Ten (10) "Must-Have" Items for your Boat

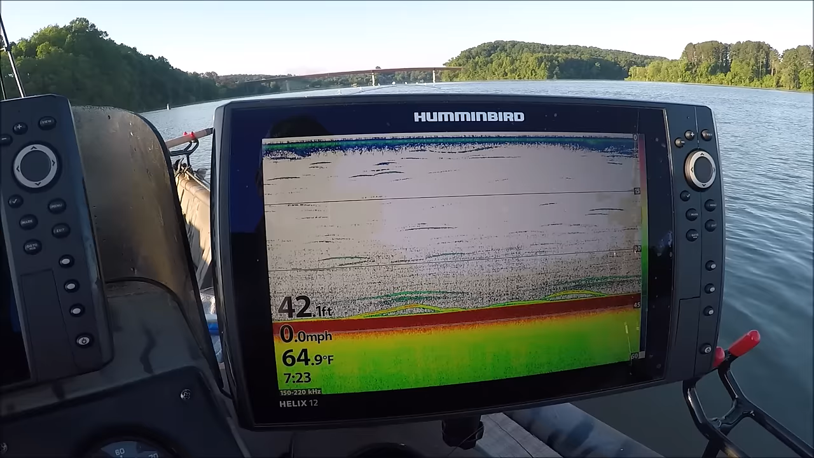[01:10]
On screen: water 64.9°F
And this is the Helix 9 which I use just for the GPS. But the number one item to have on your boat is make sure you have a good fish finder. Number two item you want to have on your boat is a Lake Master card to go to your Hummingbird fish finder.